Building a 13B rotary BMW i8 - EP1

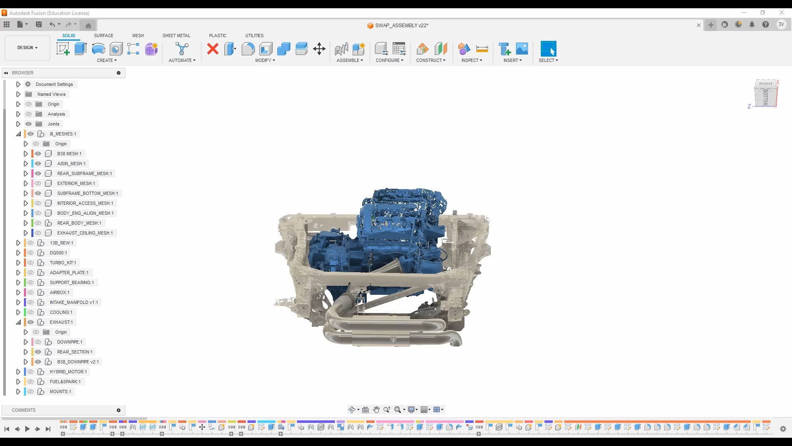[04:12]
So by some amazing good fortune, I was provided a pretty high quality 3D scan of the factory subframe motor and transmission, which pretty much fast tracked this project and saved me from having to go find an i8 that was already disassembled for a fairly common motor replacement due to the absolutely poor cooling system that can be found in this car.
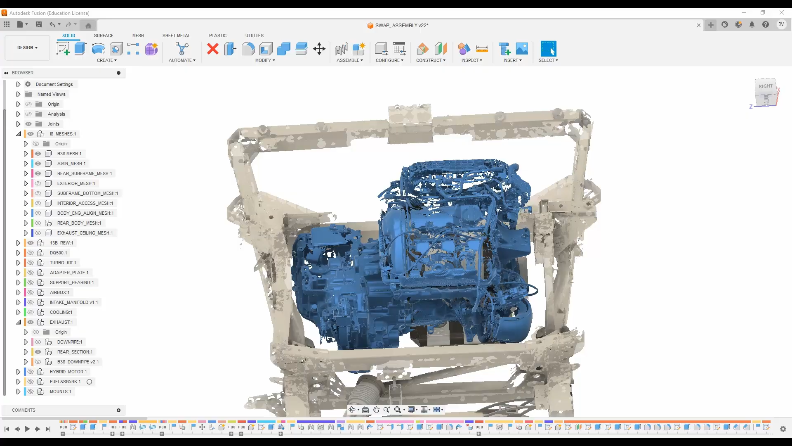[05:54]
But other than that, you have a ton of space on the top side that we're going to have room for activities and that's going to get filled up pretty quick.
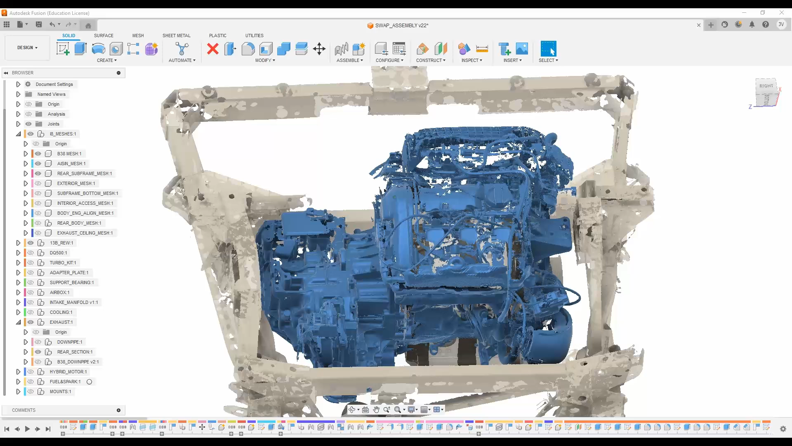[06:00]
So let's get rid of that.
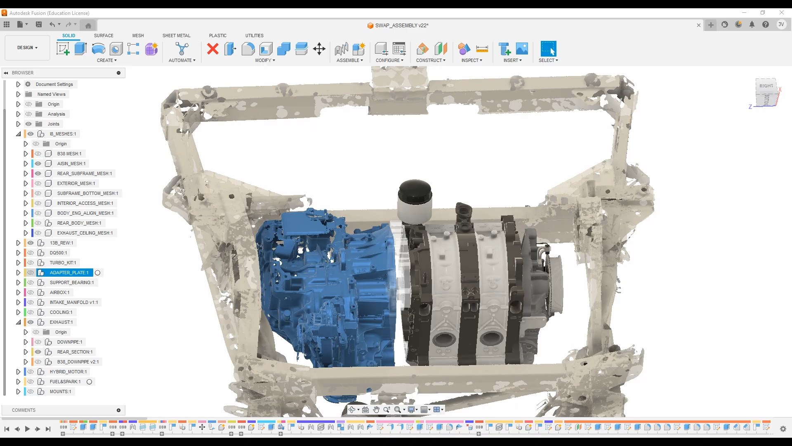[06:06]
We will add our adapter plate in and drop in our DQ500.
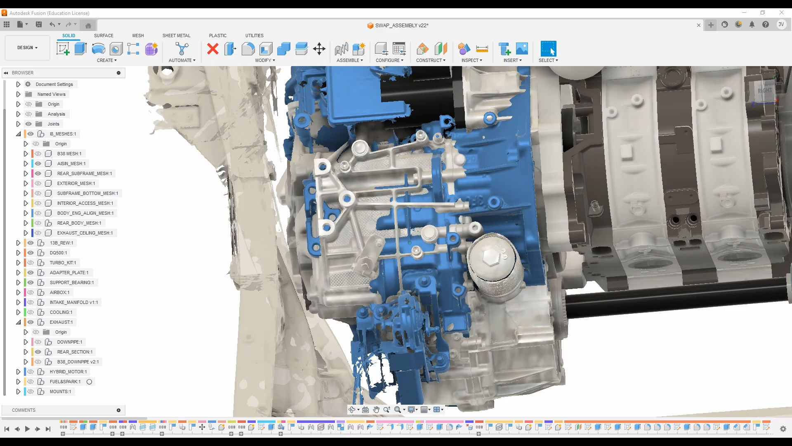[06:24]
We do get a little bit closer to the frame rail here, but we still have enough clearance that it is not a concern.
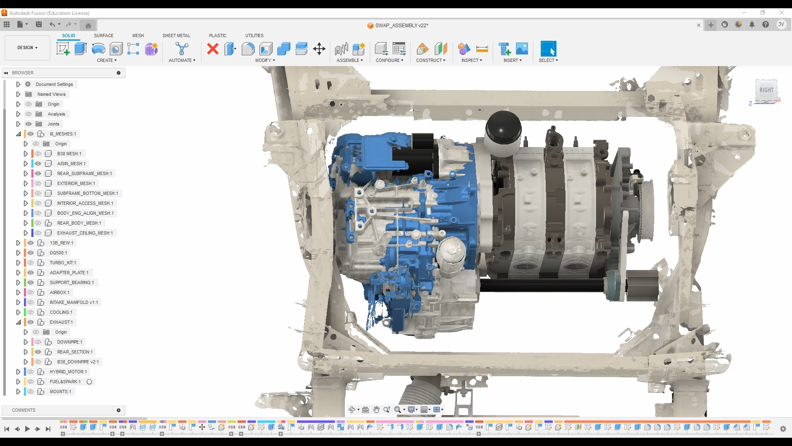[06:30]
It's also notable that the mounting positions are very close to the factory mount and the DQ500. And if we bring the mounts in, you can see that we can utilize the same factory mounting points on the subframe.
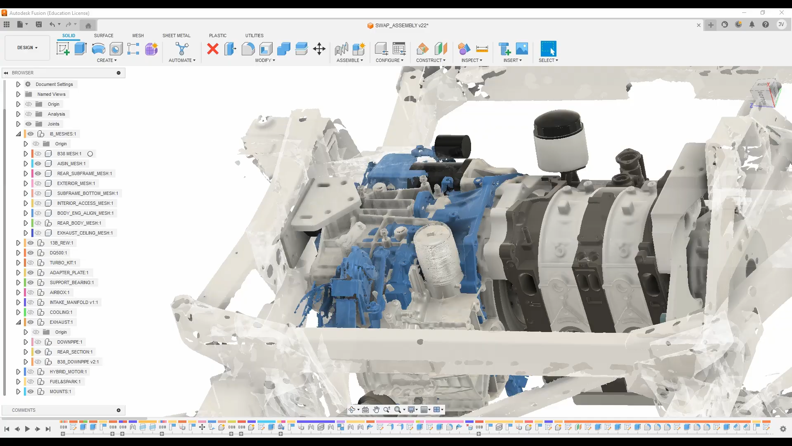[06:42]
And then over on the right side,
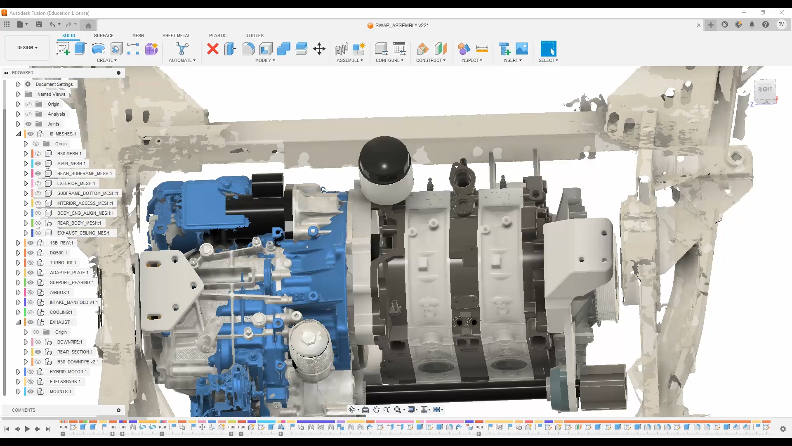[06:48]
if we bring the B38 back in,
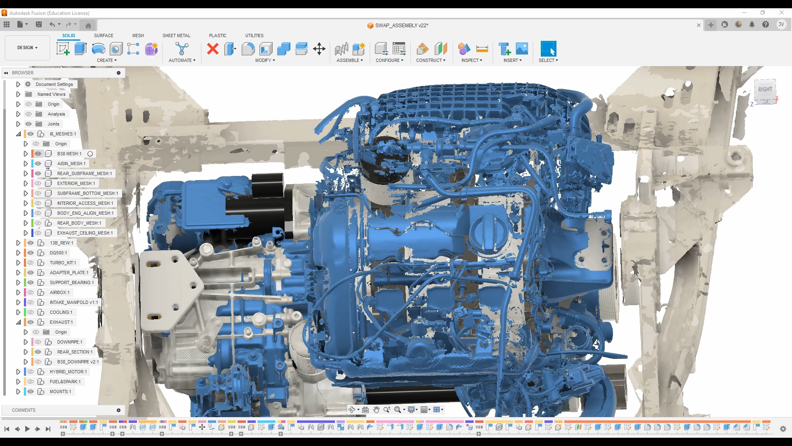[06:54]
you can see that the 13B motor mount lines up exactly with the factory B38 mount.
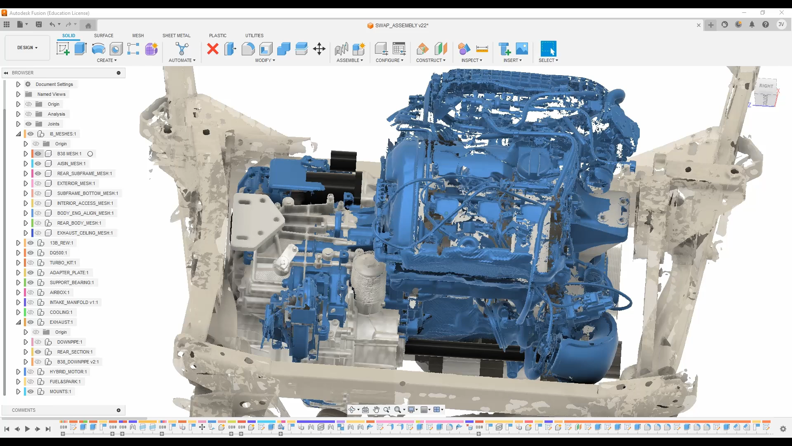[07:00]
And we're going to reuse the factory rubber mount that mates up with that gap in the subframe right there. All right, so let's get rid of this.
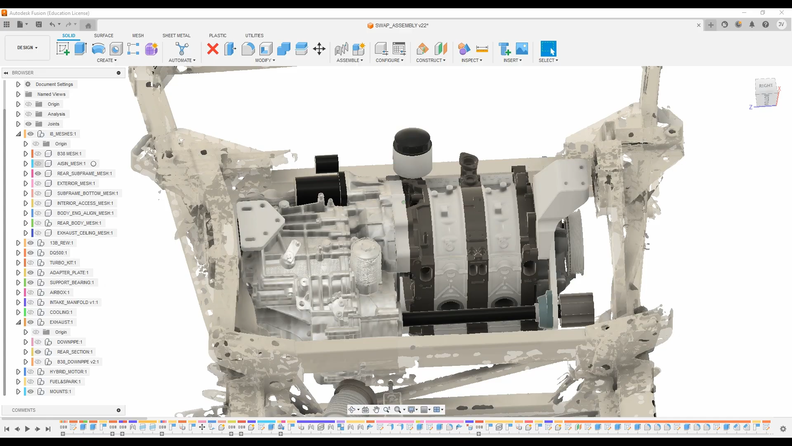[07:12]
And then speaking of filling up space on the top side, most of that will be occupied by our intake manifold.
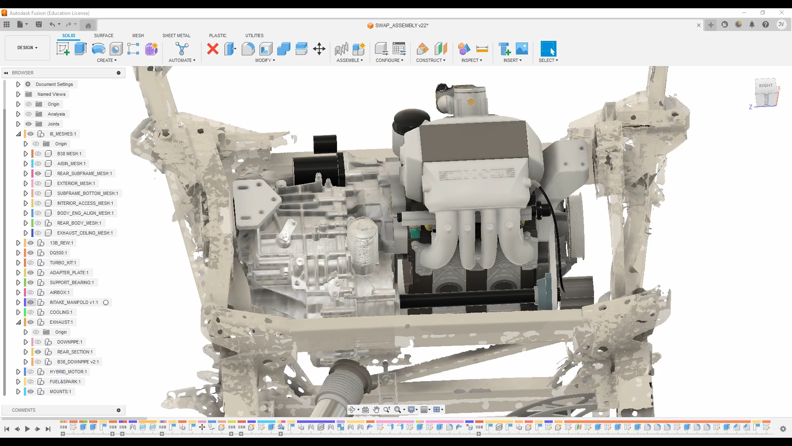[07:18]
This is going to feature an air to water intercooler,
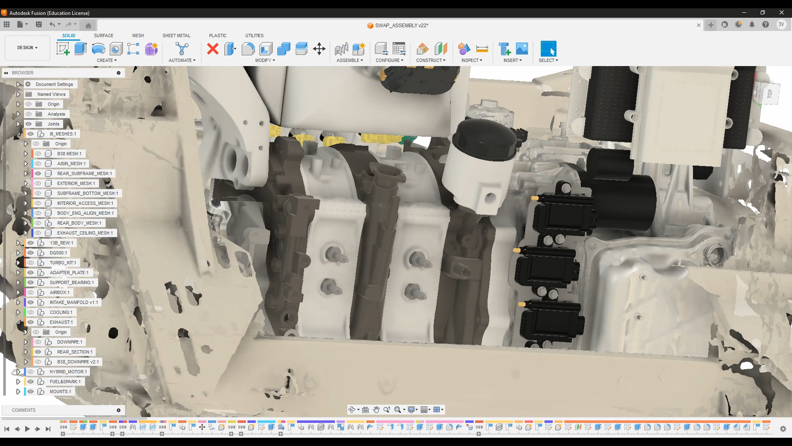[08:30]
oil filter like is found on the 13B from the factory. So we had to get a little creative with the motor mount because the 13B was never designed to be hung from the front plate.
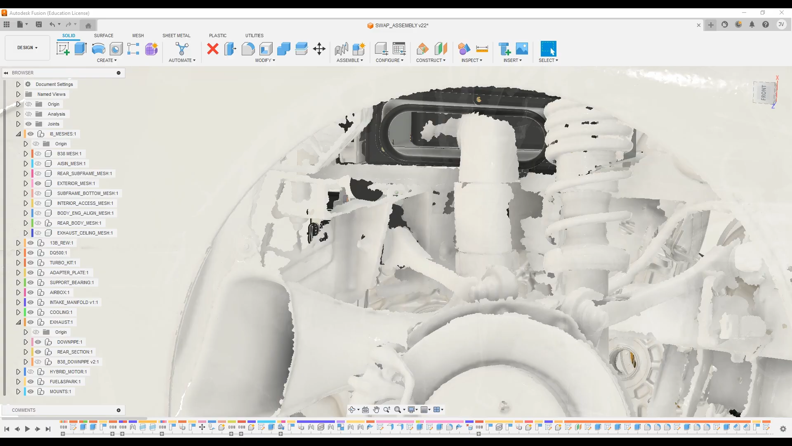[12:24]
back in you'll see there's a large scoop that's fed by some ducts in the
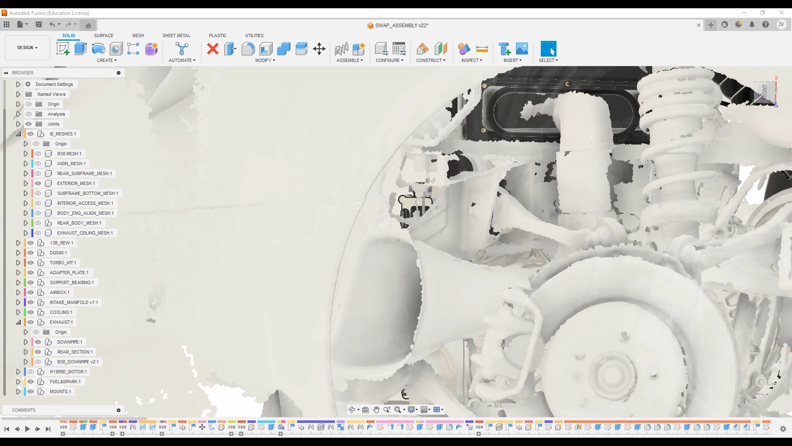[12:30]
side skirts and then we will be designing a new intermediate ducts
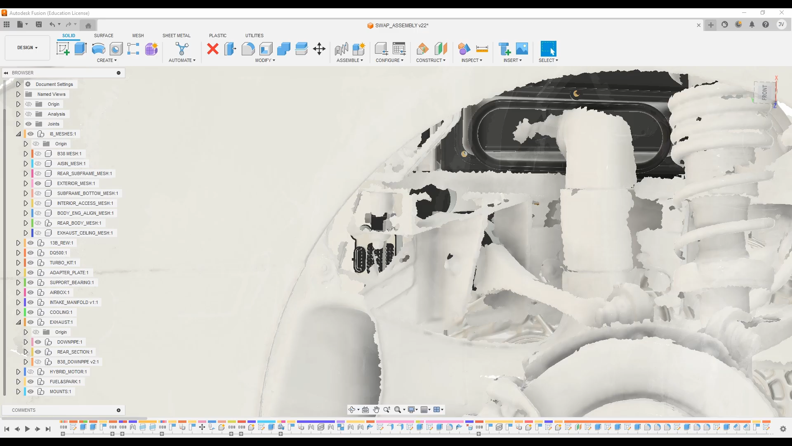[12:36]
that will have much larger volume to defeat our larger airbox.
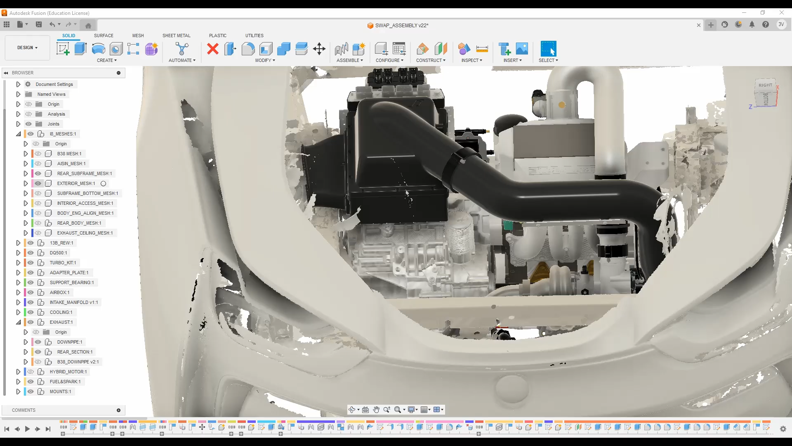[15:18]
exterior mesh and then the interior portion,